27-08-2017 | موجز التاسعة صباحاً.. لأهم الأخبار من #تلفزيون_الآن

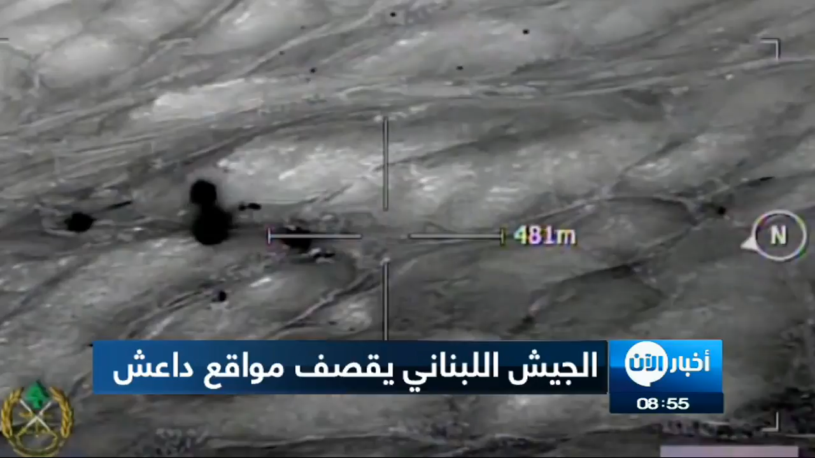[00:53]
استهدفت مدفعية الجيش اللبناني مسلحي داعش في جرود لبنان الشرقية في اطار عملية فجر الجرود واوقعت قتل وجرح في صفوفهم الى ذلك اعتقلت الاجهزة الامنية شخصا ينتمي الى داعش كان يخطط لتنفيذ عملية ارهابية وقال البيان العسكري ان الرجل ارسله افراد من داعش في سوريا لاغتيال ضابط كبير في الجيش